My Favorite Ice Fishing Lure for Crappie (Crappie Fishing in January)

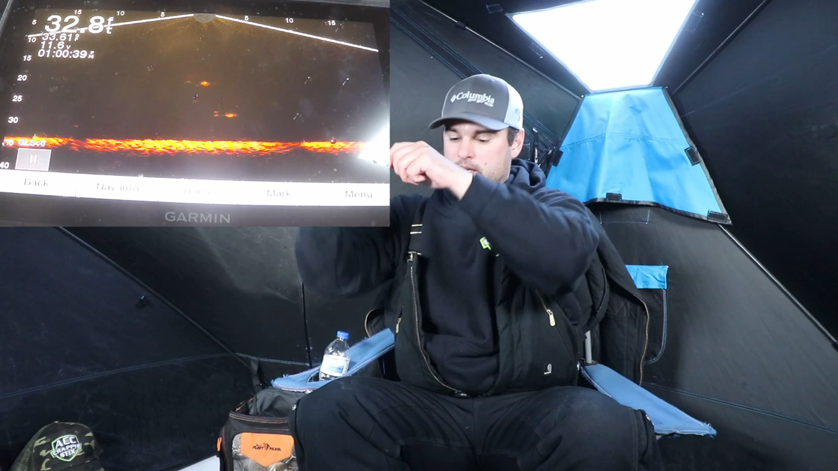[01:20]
On screen: depth 32.8 ft
Got them. Got them! So I set it straight up. Everybody asks why we hold the ice reels like this. It's because you've got to set those...
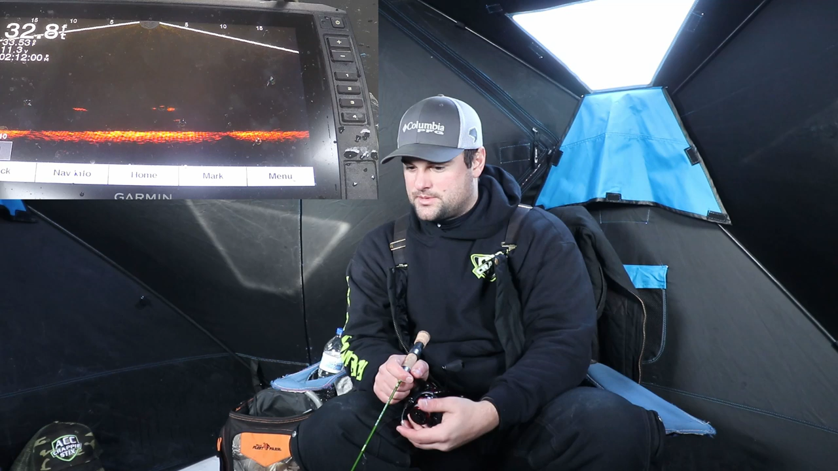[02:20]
On screen: depth 32.8 ft
A lot of times I kind of got to drop down to those... The fish at those levels of 28 to 30 foot. That's why I'm keeping them right now. I'm trying to raise them up to that 25 foot mark. You'll find a lot of times when you raise these fish up there's a certain depth range they will hit at. If you try to fish for them below 30 feet they're just not going to hit a lure. But if you can get them on this... Right now on this lake it's like 25 to 22 feet. If you can raise them up into the water column into that level they're going to hit it.
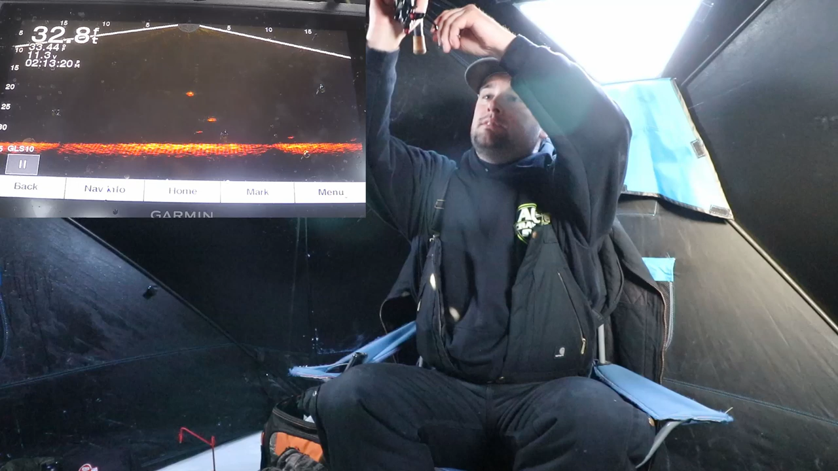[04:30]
On screen: depth 32.8 ft
Super soft bite. That's a good fish. Yup. Yup. That's the one we're looking for. Oh, it's a tank.
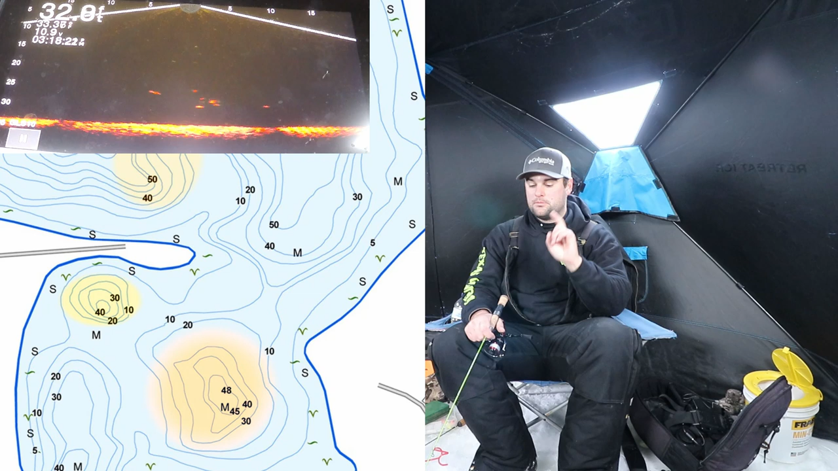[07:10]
Actually, I have the LiveScope, not the original. But if you have the original, that works well too. You don't have to drill as many holes. But if you're just using a regular flasher unit, you've got to drop down every hole. One key tip, you can actually swing your transducer if it's just a regular flasher transducer.